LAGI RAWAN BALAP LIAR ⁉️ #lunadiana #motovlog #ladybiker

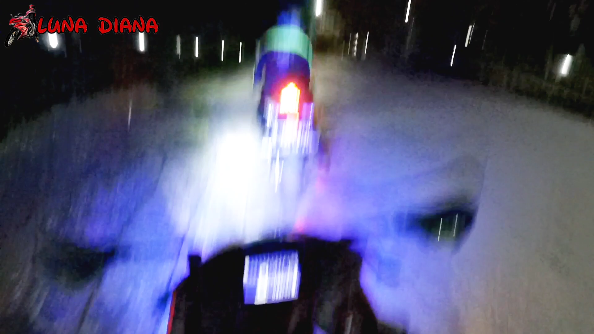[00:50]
Jadi kita riding lurus aja. Riding malam. Gila udah mau jam berapa nih?
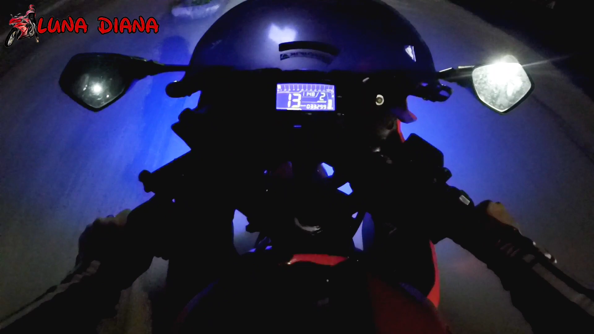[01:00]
Jam 12 malam loh tuh. Gak apa-apa lah ya, sekali-sekali tuh kita riding malam gitu. Soalnya kan lagi apa? Lagi rawan-rawannya itu tuh para kita lagi mau ngecari para apa tuh namanya? Anak-anak tuh ngabers-ngabers pada balapan.
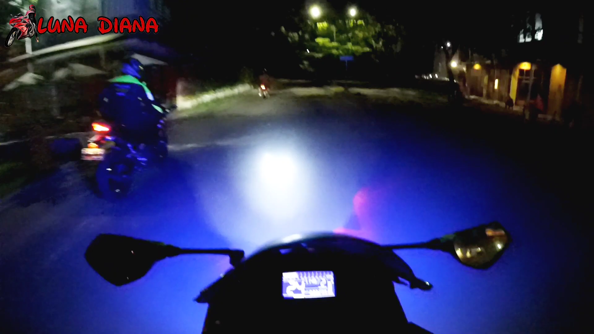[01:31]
Jadi kita lihat ya. Tapi sini sih gelap ya, kayaknya sih nggak ada sih, di sini sepi tuh. Kan ada satpam tuh jagain tuh di sini tuh. Ya paling kita tuh yang kemarin tuh yang konten Luna yang kemarin ya pasti teman-teman udah lihat ya, anak-anak ngabers itu mau balapan itu tuh di daerah Cordova,
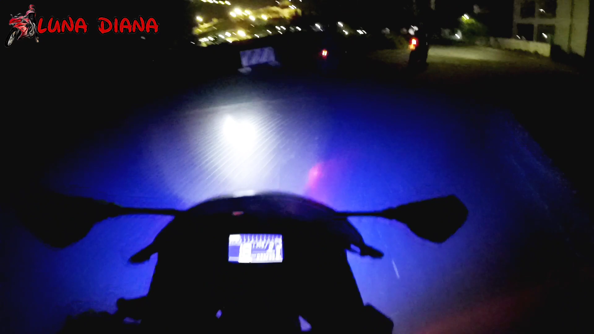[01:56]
tempat biasa Luna riding gitu. Di situ tuh katanya sering-sering balapan di Jumat malam ya. Malam Sabtu katanya. Itu tuh banyak banget anak-anak lovers pada balapan di situ. Ya udah makanya kita coba patroli malam gitu buat ngeliat bener nggak gitu bahwa di situ tuh ada
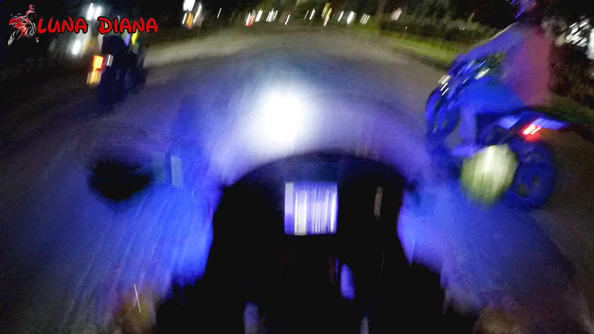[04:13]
Tuh lubangnya tuh bahaya banget teman-teman. Jadi buat teman-teman yang riding malam tuh mesti hati-hati ya. Kalau bisa jangan ngebut-ngebut dah. Daerah Citra tuh bener-bener tuh jalanannya tuh serem teman-teman. Karena memang banyak jalanan tuh yang berubah. Orang kemarin aja untung Luna juga, untung gak bawa Ayumi tuh. Luna kemarin tuh bawa motor Matic tuh, nyungsep di lubang.
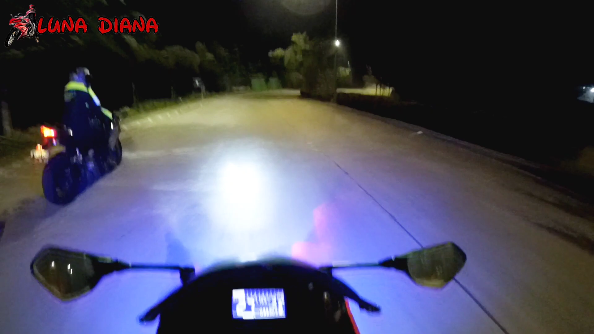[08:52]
Patroli Bang Jago mah sepi sih ya. Kalau giliran nggak dipatroli aja rame banget. Apa mungkin udah dipatroli apa sih satpam di sini ya? Jadi mereka kan sering patroli tuh. Jadi biasa jam 9, jam 10 tuh satpam-satpamnya udah pada patroli sih di sini. Ya buat mencegah lah, lebih baik daripada mengobati ya kan. Apa? Aduh.
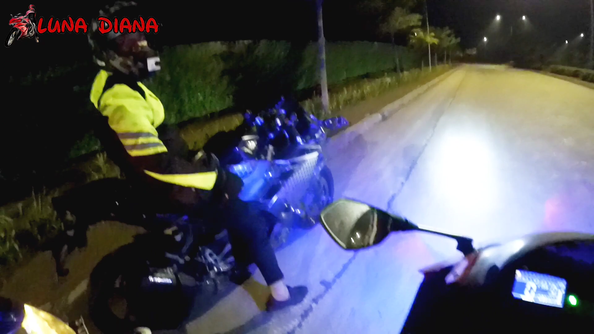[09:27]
Sepi kan? Giliran lu patroli aja pada sepi di sini, Bang.